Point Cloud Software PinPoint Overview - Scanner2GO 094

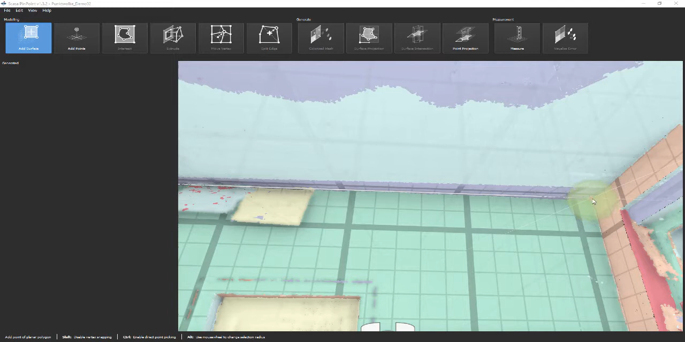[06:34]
Pinpoint shows the intersecting line for two regions and the intersecting point for three regions. The size of the selection ball can be altered by pressing the ALT key in combination with the mouse wheel.
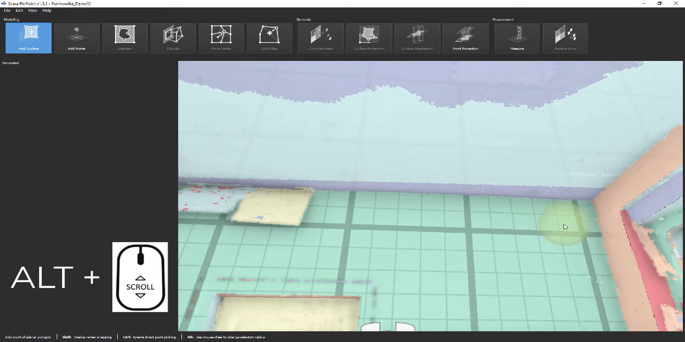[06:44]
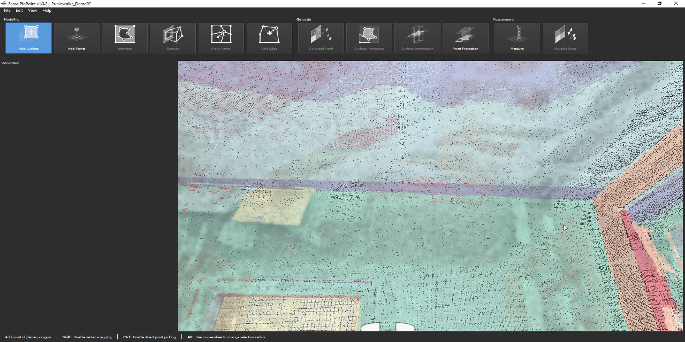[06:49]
The point size in the visualization can also be altered with the mouse wheel, but in combination with the STRG key.
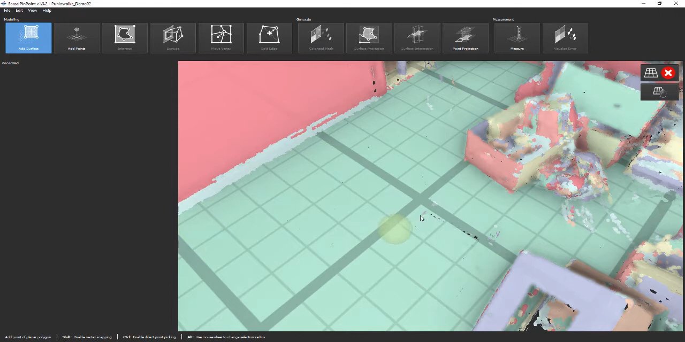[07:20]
This allows us to define each corner by only picking two additional planes.
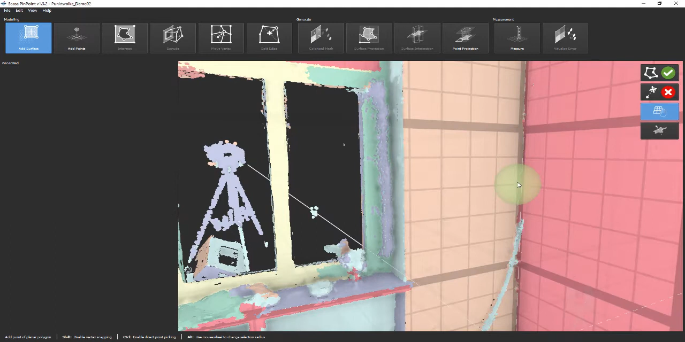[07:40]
For the occluded corner at the door, we pick the two planes defined by the adjacent walls.
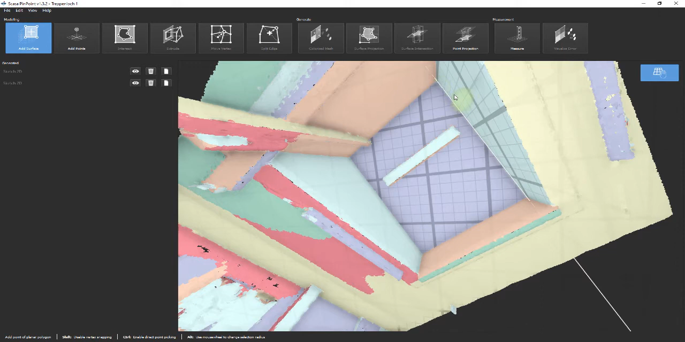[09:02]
To demonstrate the effectiveness of Extrude, we would like to present a second example. Even this screwed roof opening can be modeled just at the previous room.
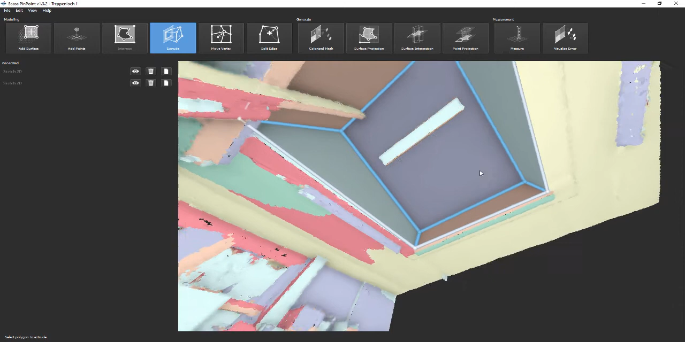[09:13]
After defining the ground plane with Add Surface, the polygon is extruded till it intersects with the inclined ceiling surface.
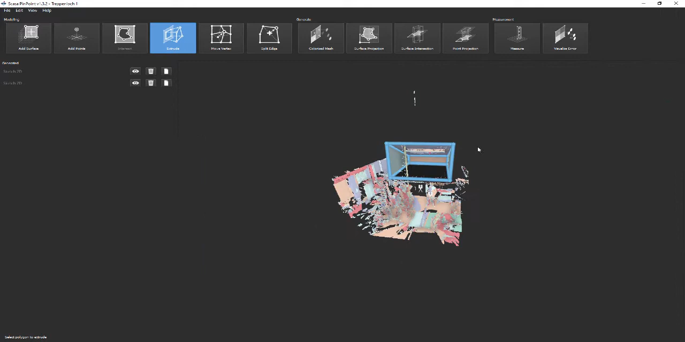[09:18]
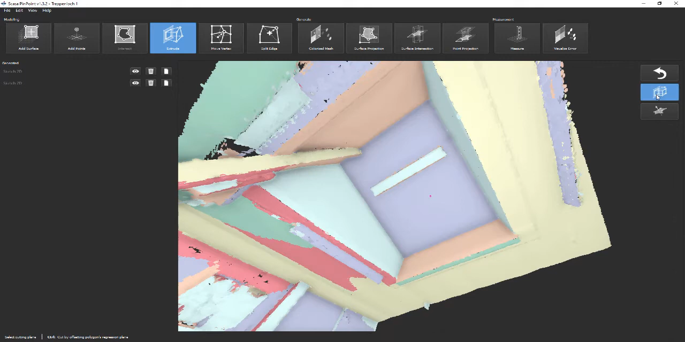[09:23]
Optionally, you can force Pinpoint to extrude the volume orthogonally. For this, you activate the respective button on the right side.
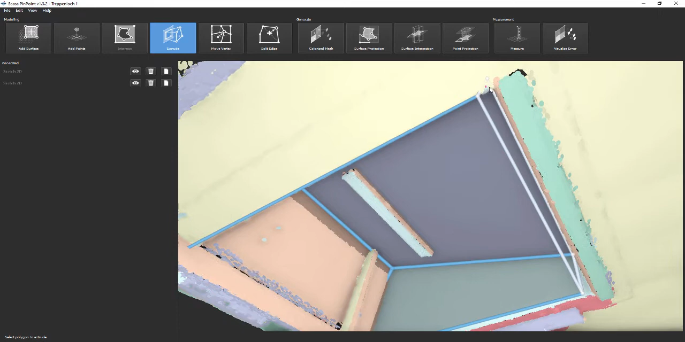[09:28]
At this point, you can easily see the deviation of the 3D model from the point cloud.
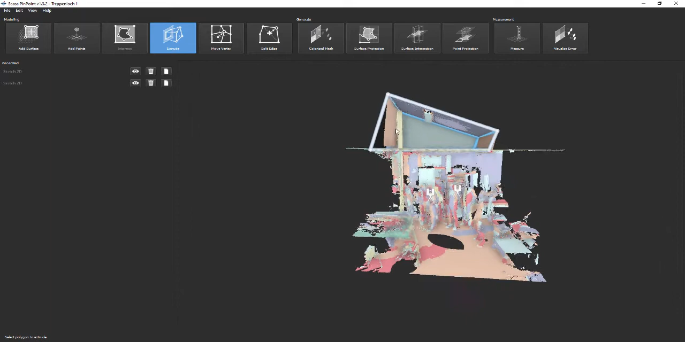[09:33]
Finally, we like to extrude surface to a given distance.
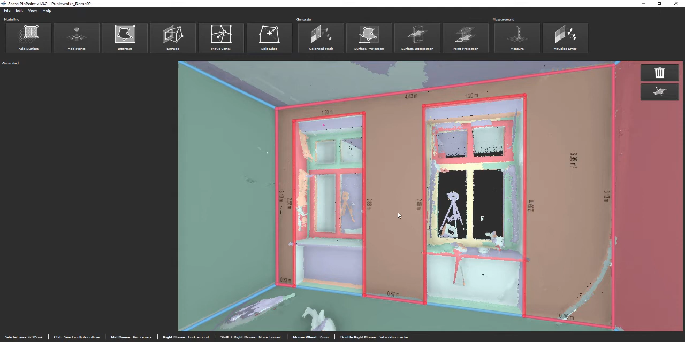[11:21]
In the following, we will present the function Add points.
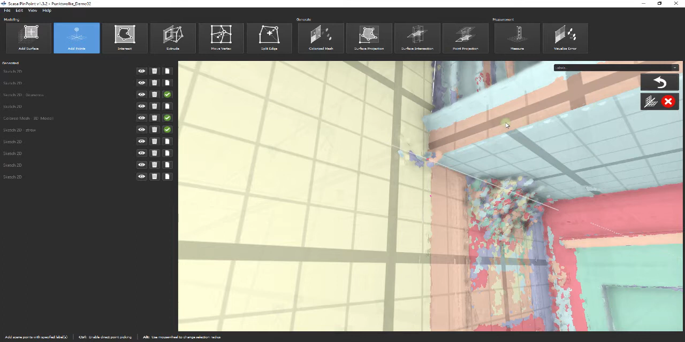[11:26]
Similar to Add surface, you can use this function to create CAD points by intersecting planes.
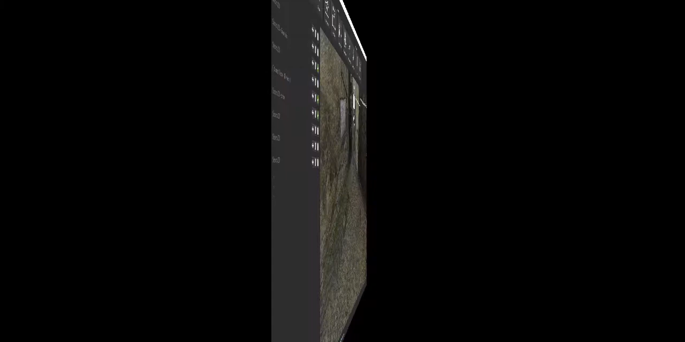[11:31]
But you can also create CAD points directly at the surface of the point cloud.
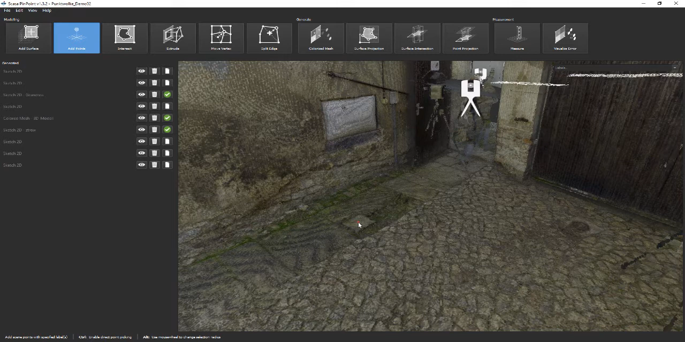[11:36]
To demonstrate the principle,
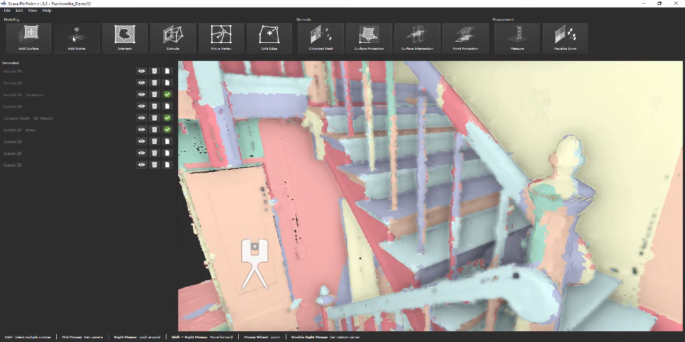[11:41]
we start with a few points on the staircase and create the puncture points.
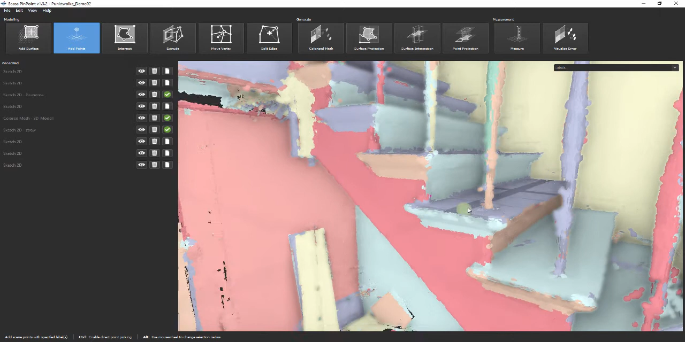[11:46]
In the first step, we select the outer vertical plane and fix it using the grab button. Now we pick the steps by selecting the plane of the step tread followed by the plane of the step riser. If the step riser is not fully visible, you can hold the CTRL key on your keyboard.
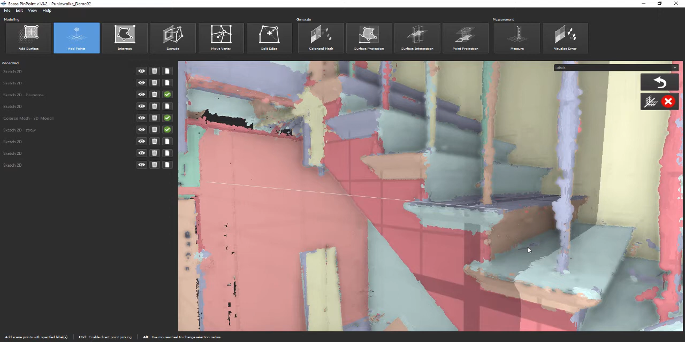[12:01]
Pinpoint presents a helpful visual feedback, which you can use to manually move the point to its correct position.